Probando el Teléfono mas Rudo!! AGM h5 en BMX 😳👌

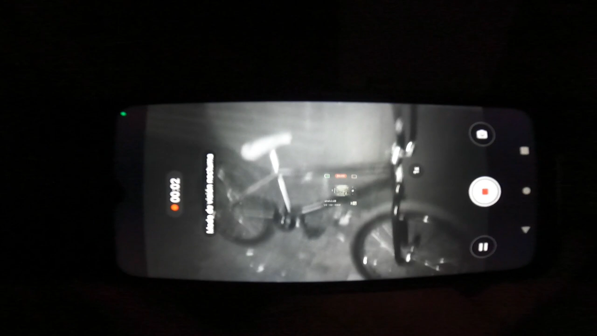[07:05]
Aquí atrás se puede ver el sensor encendido justo ahora, como pueden ver.